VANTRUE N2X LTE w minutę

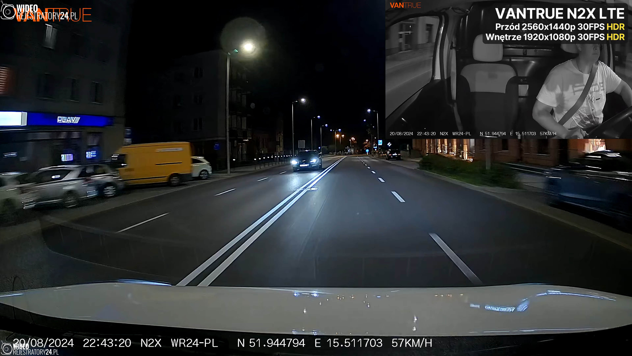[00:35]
który to znakomicie podnosi użyteczność plików zarejestrowanych w warunkach nocnych. Moduł kamery wewnętrznej posiada przetwornik z rodziny Sony Starbiz i nagrywa materiał w co prawda niższej rozdzielczości Full HD,